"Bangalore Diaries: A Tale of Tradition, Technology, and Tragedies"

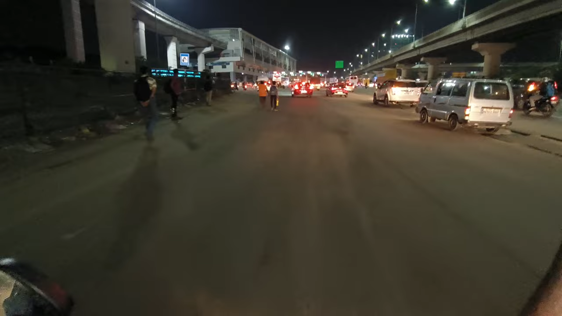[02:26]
अभी हम आपको फालतू का टोल गेट हम इस्तेमाल ही नहीं करते.
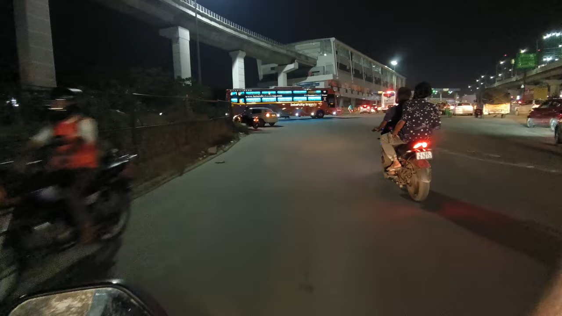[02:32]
अरे फालतू का है भाई. चलो अभी हम आपको ऊपर से व्यू दिखाते हैं इलेक्ट्रॉनिक सिटी का.